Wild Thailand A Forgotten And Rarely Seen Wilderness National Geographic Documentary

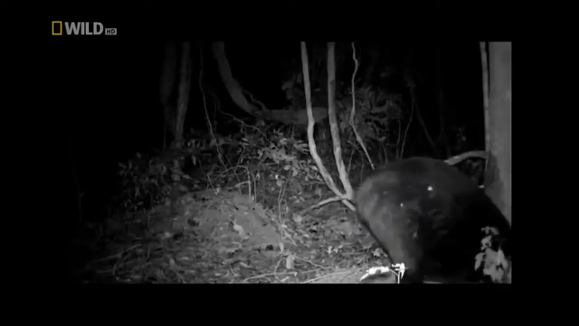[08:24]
The black bear is active during night time, but what do Asian black bears actually do at night?
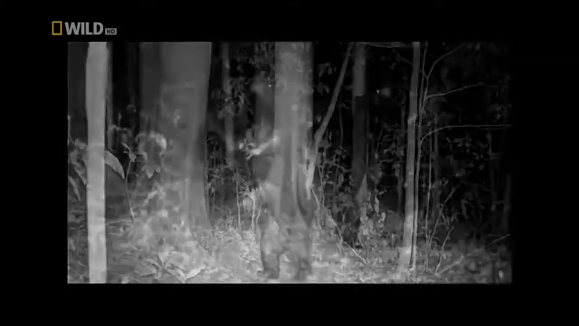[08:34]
This is their secret.
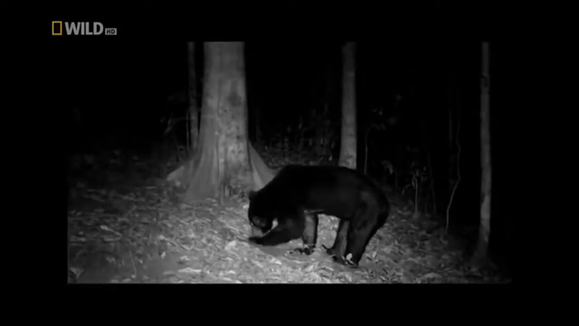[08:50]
After a night with a lot of dancing, digging, scratching and stretching, time for a well-deserved nap.